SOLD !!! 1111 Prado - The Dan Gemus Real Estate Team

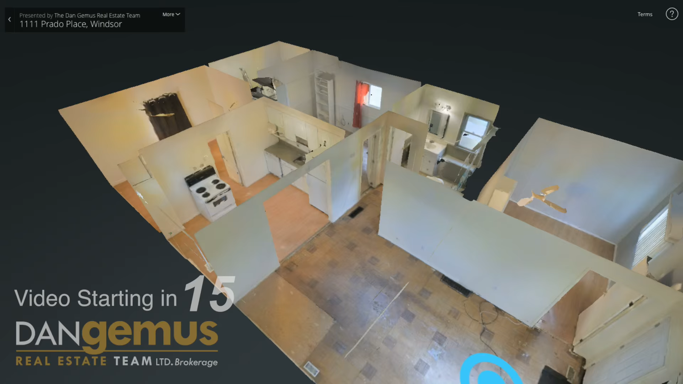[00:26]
All of our information can be found at dangemus.com. This three-bedroom bungalow and four-piece bath is all on one floor.